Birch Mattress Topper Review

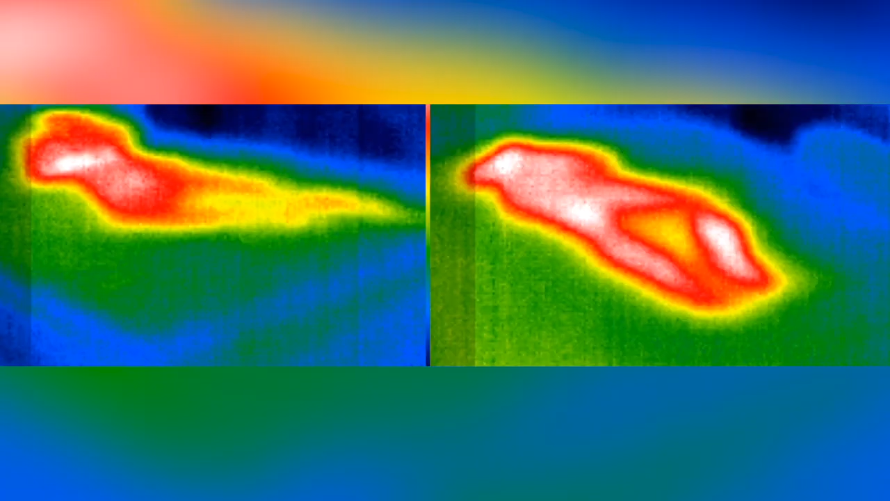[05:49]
To see how it performed though I did monitor the cool down
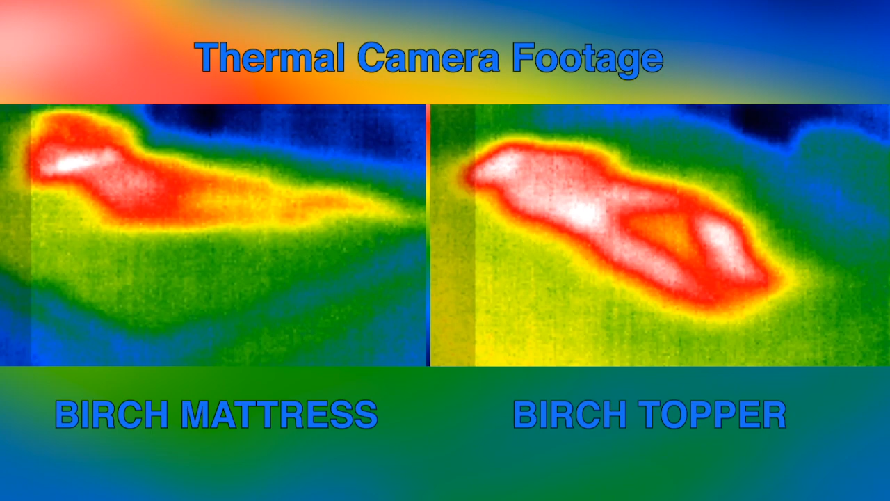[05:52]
process after lying on the mattress with and without the topper for a half hour using my thermal imaging camera. In my case both the mattress and the topper contain the same materials
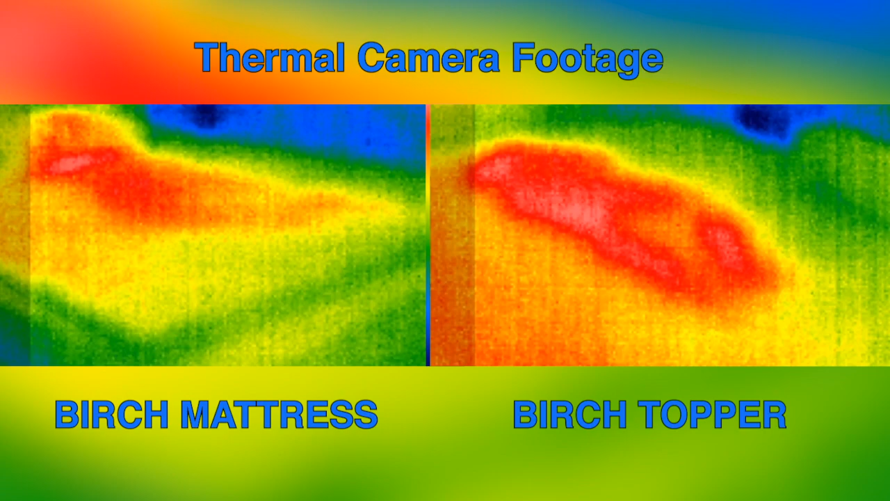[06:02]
so there really wasn't a big difference in the time that it took. However what's notable is that it only took right around seven minutes to cool back down in both cases.